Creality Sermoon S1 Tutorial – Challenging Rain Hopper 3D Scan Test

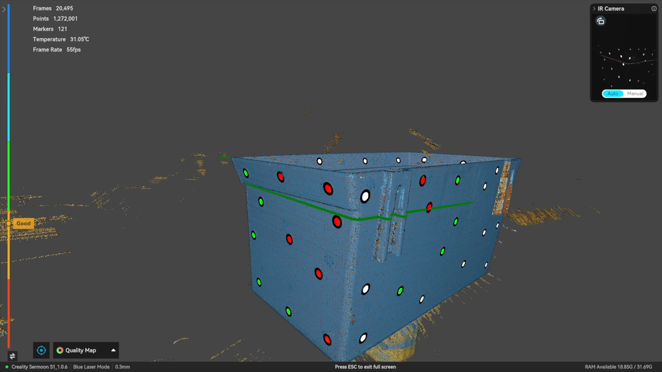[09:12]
just getting it in there see nice and slow
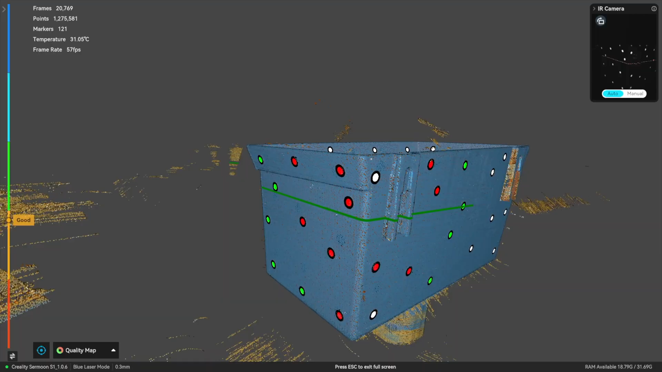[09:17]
right so that's all done there this one
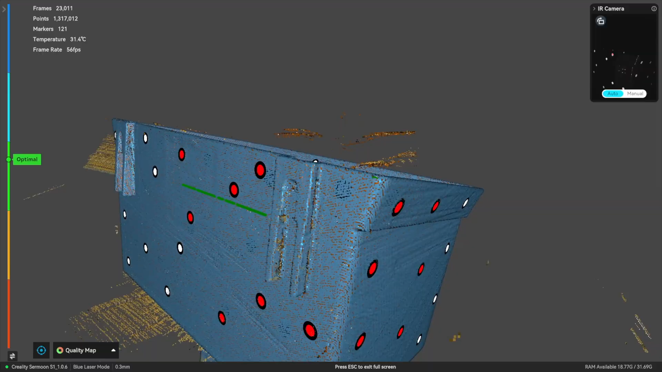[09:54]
close look because you can't see the laser line on the item come back out to good and you can see the laser line on the item
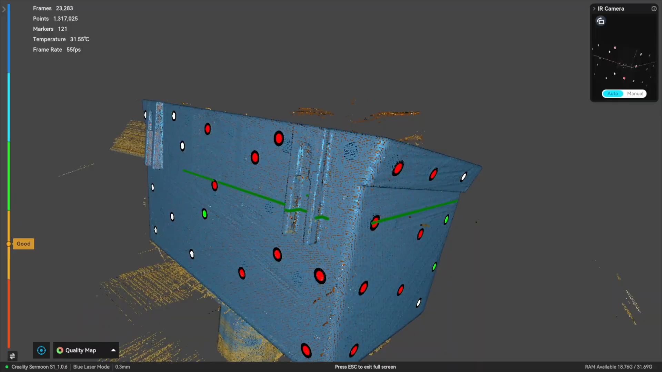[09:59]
and then as you go up and down then it starts to fill it in
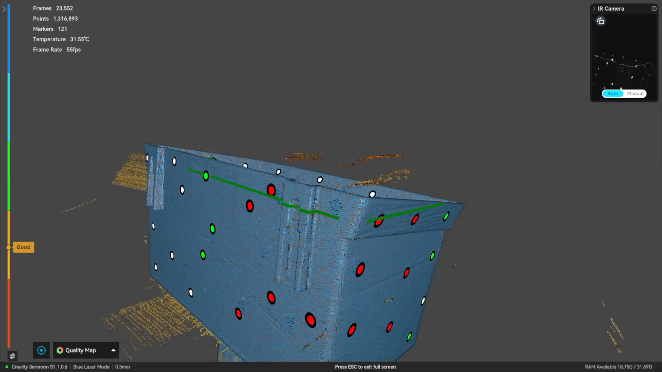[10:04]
look at that brilliant now i'm going to come around to the inside edges
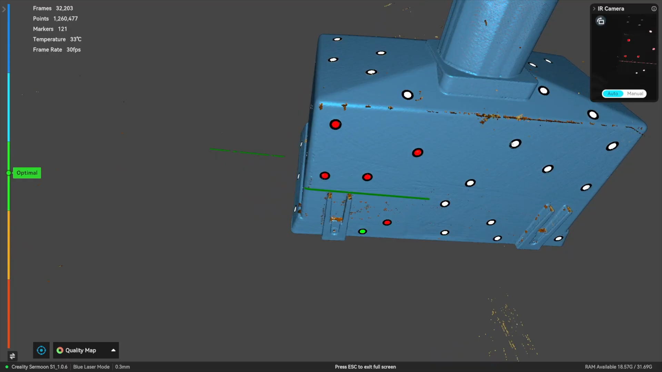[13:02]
and the first one i think i want to do with single line is the top of these here you see how that's not quite done on the top
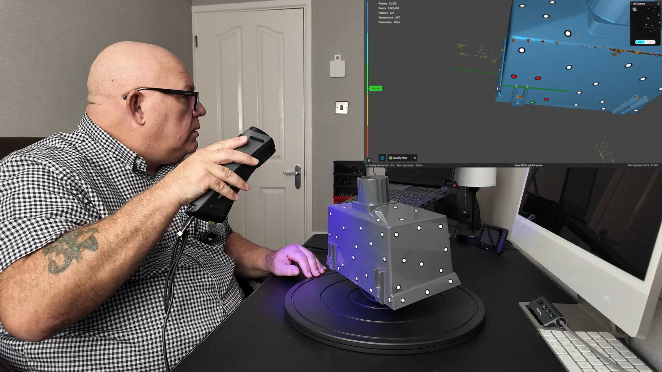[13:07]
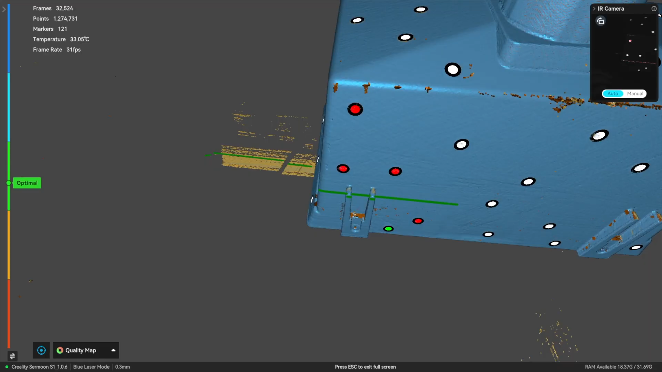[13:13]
we'll show the side the bottoms and there there's just a little bit there see
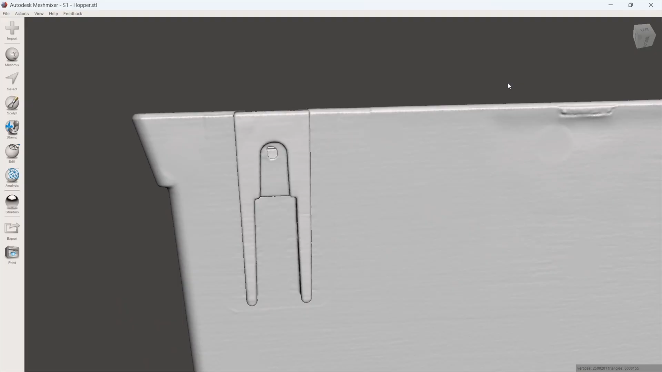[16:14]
just see where one of the markers was there look wow look at that
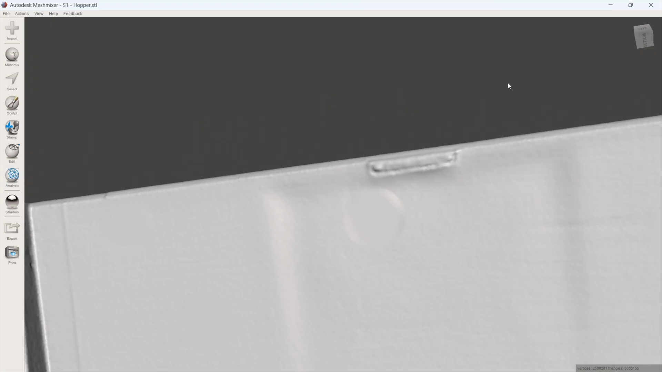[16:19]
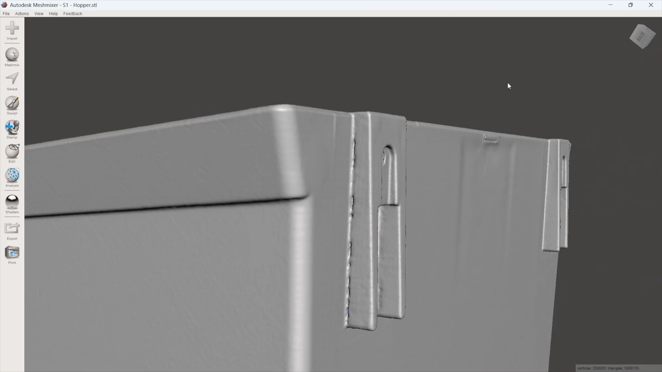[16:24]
a couple of little holes there might be
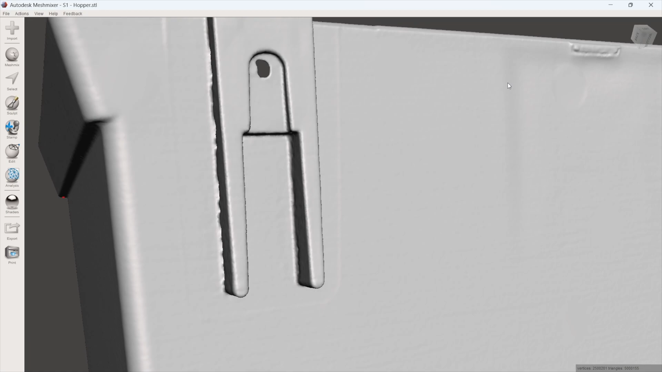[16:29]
look at that the detail
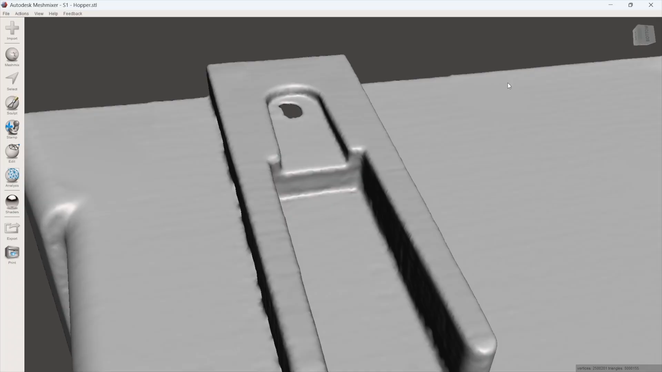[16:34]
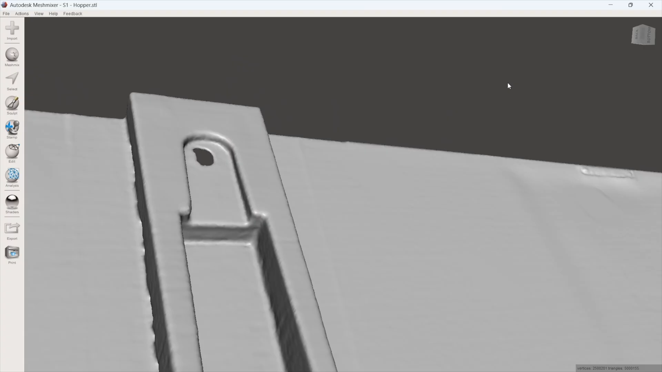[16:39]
it's fantastic and that's a single line that's done that under that edge there